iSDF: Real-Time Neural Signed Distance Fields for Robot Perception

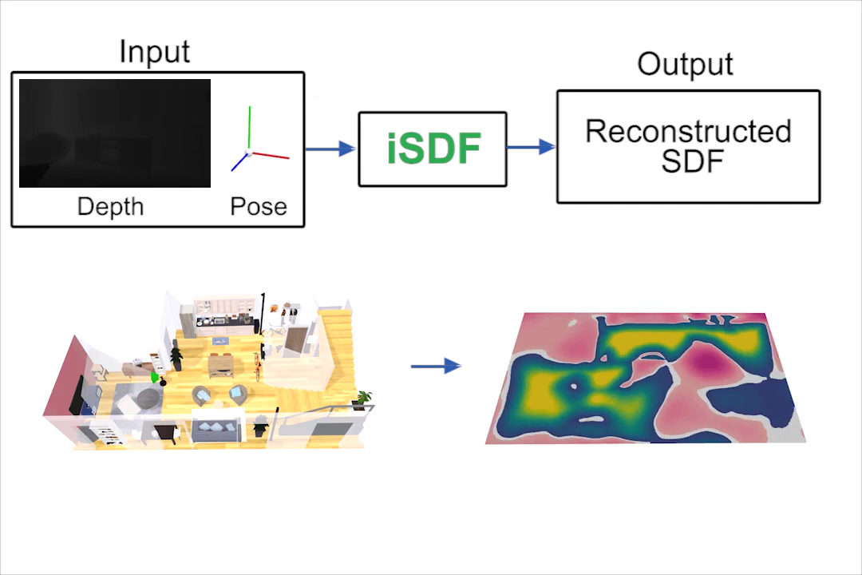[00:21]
On the left we show the inputs, the depth images and pose of a camera moving in a room. On the right we show the output, the reconstructed sign distance field produced by training a neural network in a continual learning manner. Here we show slices of the ground truth sign distance field for the room.